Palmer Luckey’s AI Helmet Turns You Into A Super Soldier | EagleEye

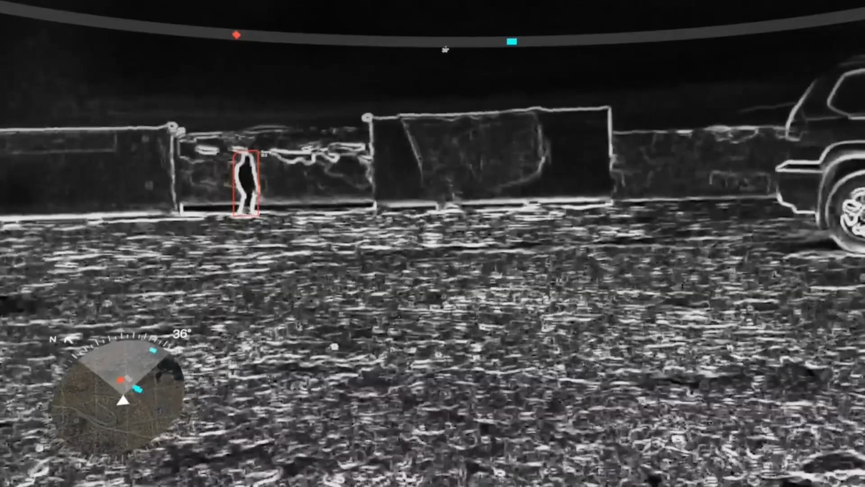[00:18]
I've got the helmet on here, and then what I have is this pair of augmented reality glasses.
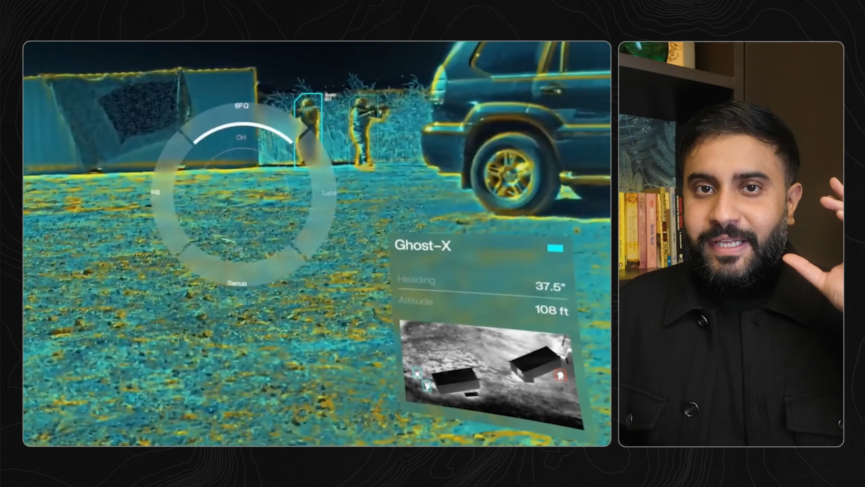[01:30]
It's literally like wall hacks in real life.